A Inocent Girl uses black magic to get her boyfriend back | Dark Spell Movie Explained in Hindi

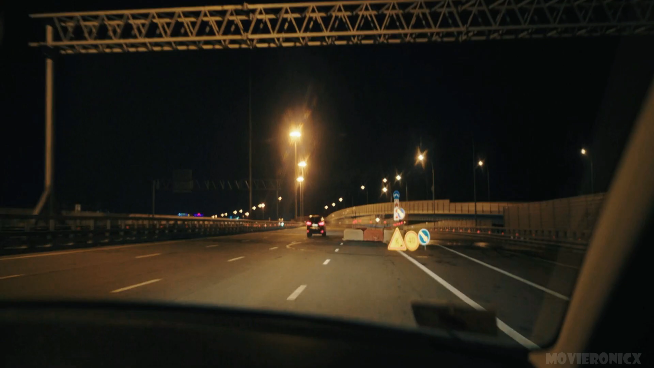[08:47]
एक डिवाइडर के आते ही वोलर की अपनी कार दूसरी लेन में डाल देती है